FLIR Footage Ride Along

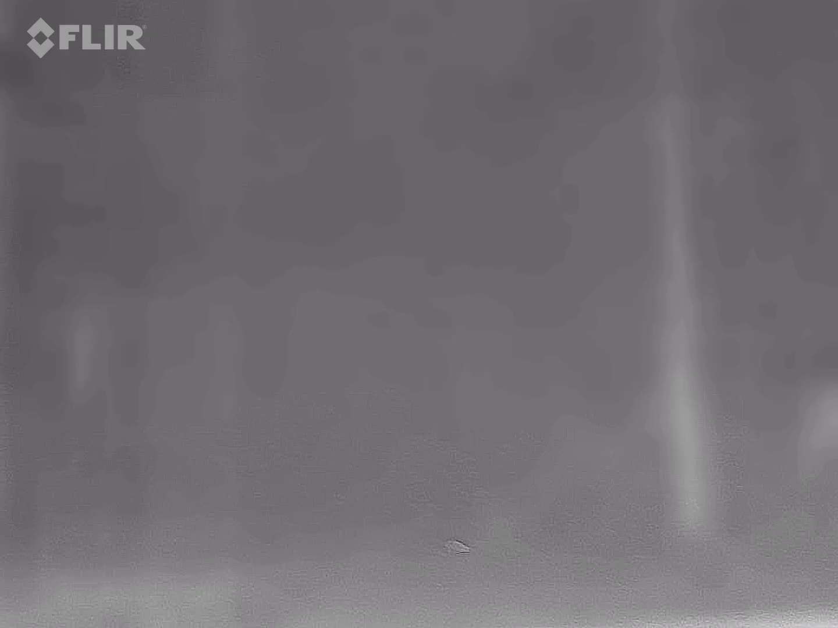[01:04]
underbrush, was full, of movement, there was eyeshine, about six foot off the ground, at one spot, which would put, whatever it was, about seven foot, and it was standing, and I mean,
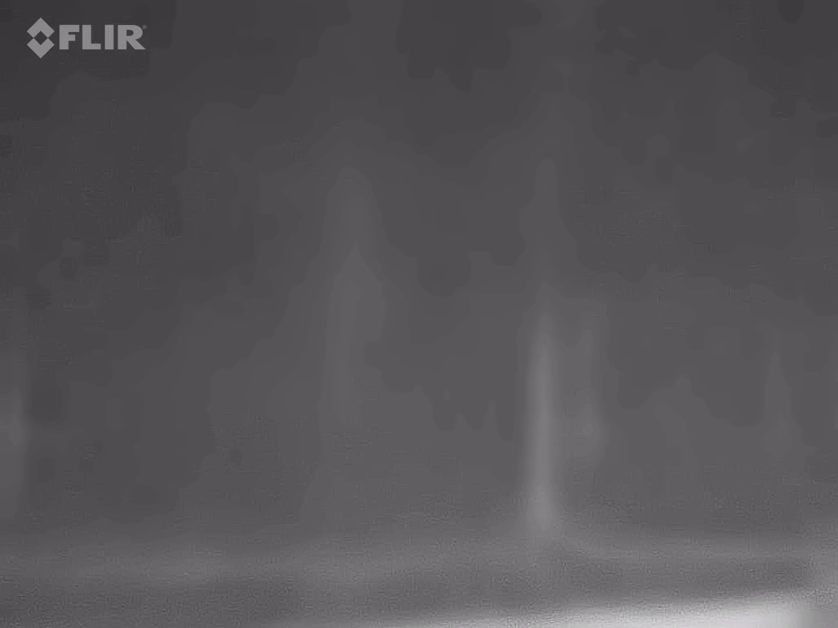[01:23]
it stood up out of the underbrush, that's the crazy part, it's, it, I watched the eyeshine rise up, and that was the deciding factor for me, to, um, back out, so, there's about, two minutes of me, trying to, oh, like,
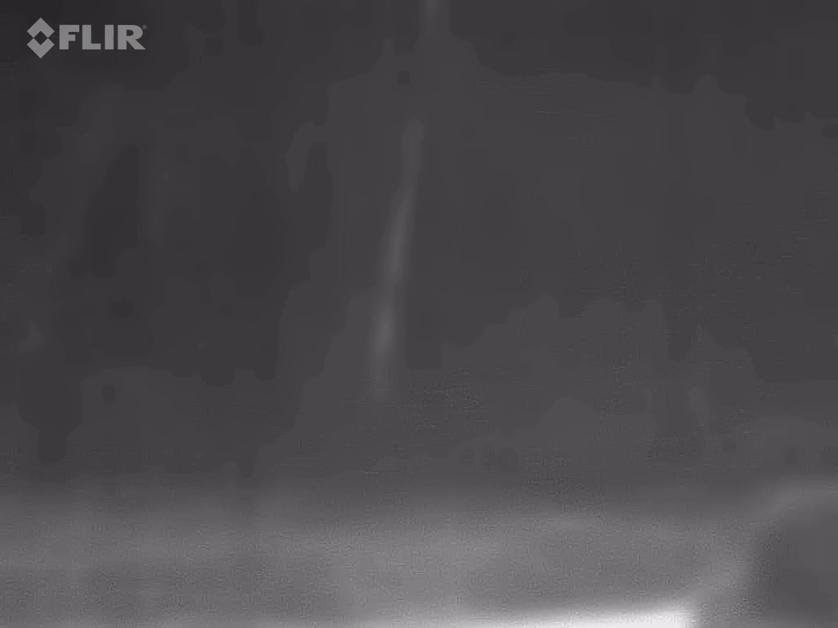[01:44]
there was a few failed attempts, but, then there's me, trying to, uh, trying to film, but, I'm gonna try and get up to some, some other areas here, I'm using this setting, instead of the, uh,
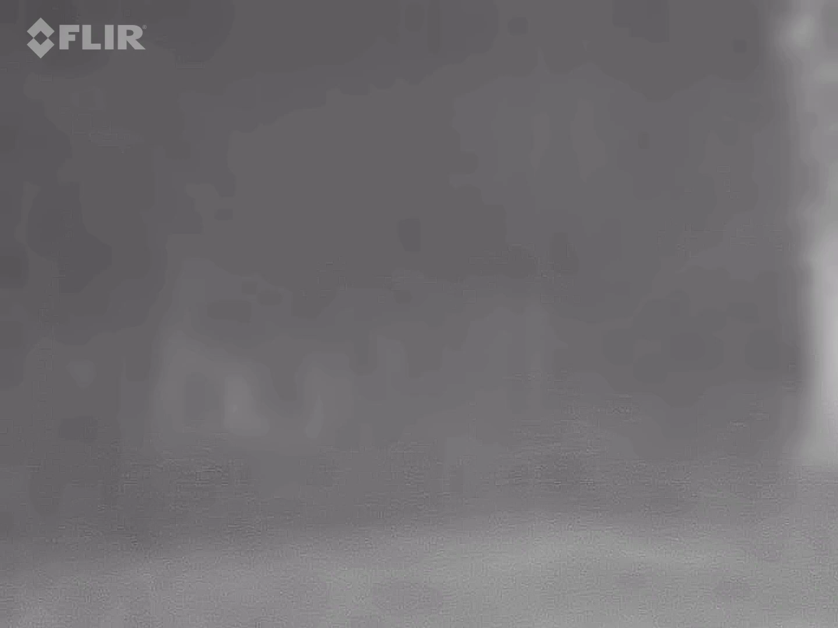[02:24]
instead of the warm one, I mean, it is the warm one, but, the, uh, orangey color,
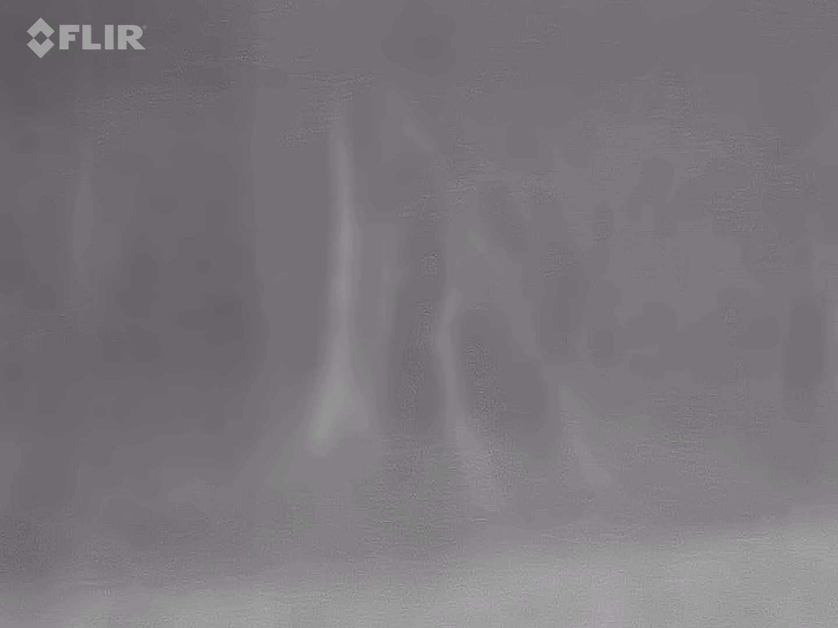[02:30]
seems to be working a little better, at least in this scenario,
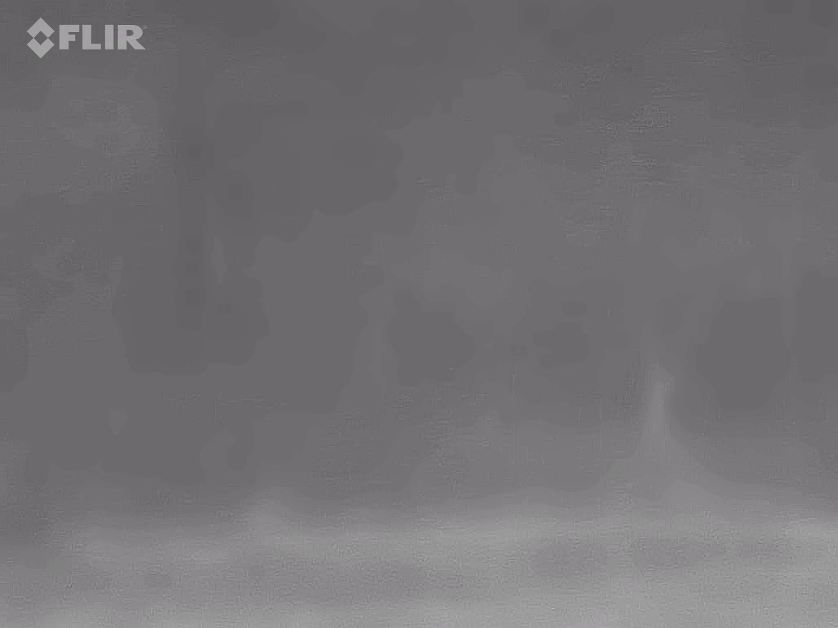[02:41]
definitely when I get into the brush, at some point,
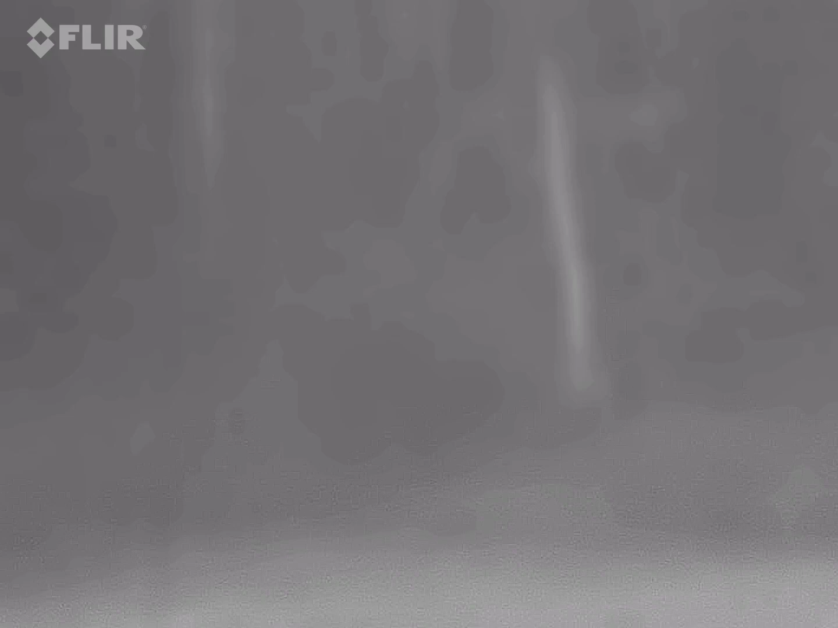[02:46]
I think the other will be better,
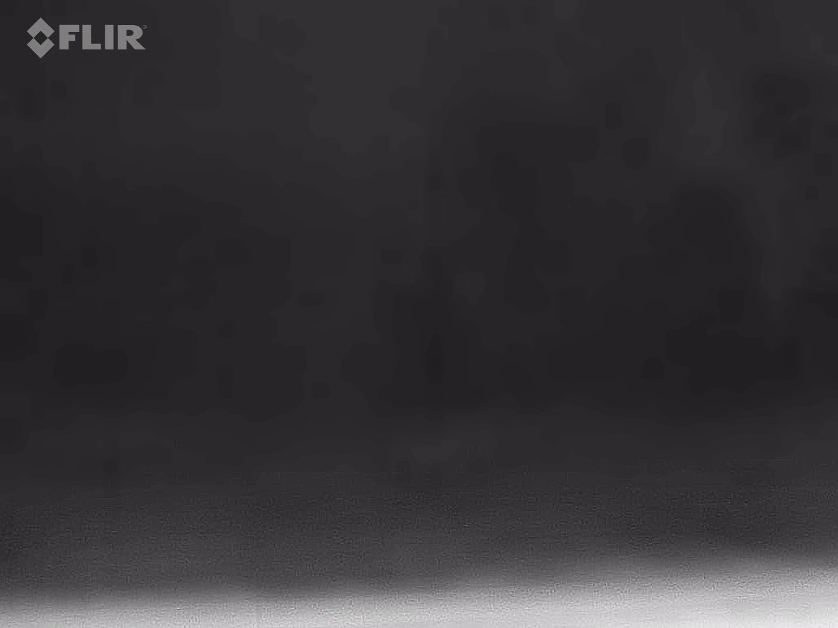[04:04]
Let me try to change the setting for this one.